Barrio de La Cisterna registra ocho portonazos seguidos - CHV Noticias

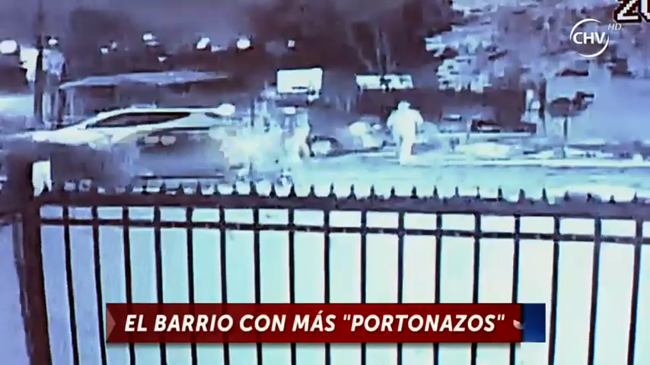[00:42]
banda que opera de forma similar a la que se ve en este registro. Andaban en dos autos primero, y eran once. Entonces la gente no pudo hacer nada, porque están todos armados. ¿Y a usted lo agredieron?
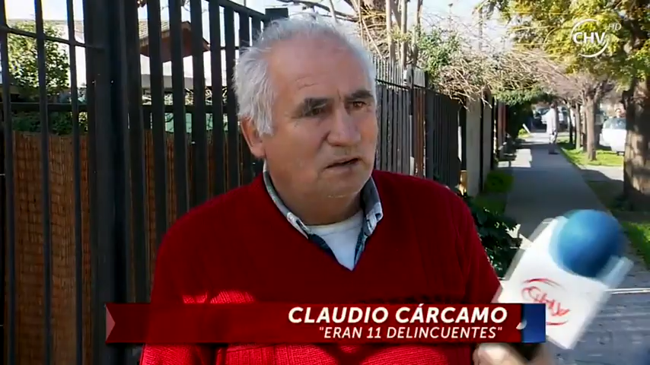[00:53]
Unos cachazos, me llegaron acá en el hombro, aquí en el brazo, que me dejaron medio machucado.
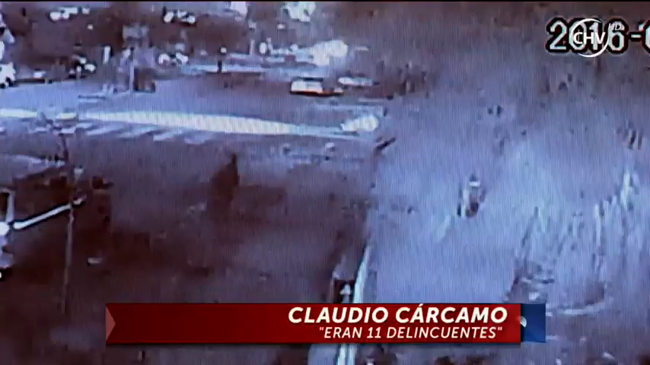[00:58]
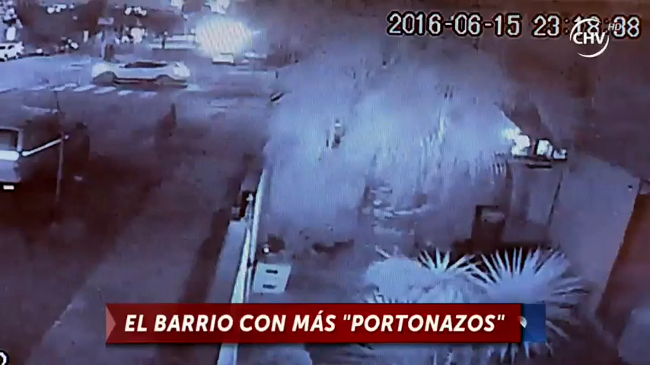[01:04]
Eran cerca de las once y media de la noche de este miércoles, cuando esta verdadera caravana delictual dobla por la calle Losos Nogales hacia la avenida Goicolea. Doce de los vehículos se dirigen rápidamente hacia la autopista central, pero es el tercero el que se detiene afuera de la casa de la víctima. Los sujetos incluso dan aviso del atraco realizando cambio de luces. Yo estaba peleando con uno y el otro me apuntaba, entonces yo me cubría con el que tenía afirmado. No conformes con llevarse su auto ni santida a los delincuentes, también ingresaron a registrar el domicilio.
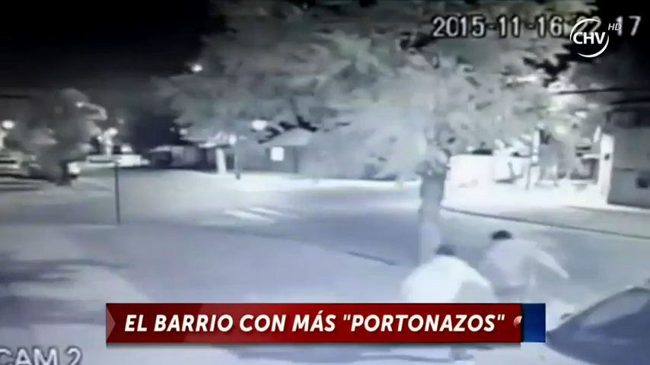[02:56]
La forma de ellos actuar, que son sumamente rápidos para llevarse un vehículo.